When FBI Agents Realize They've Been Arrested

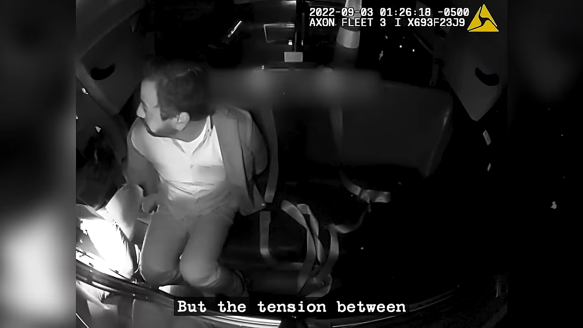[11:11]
But the tension between the two further escalated when Victor tried to step out of the police car,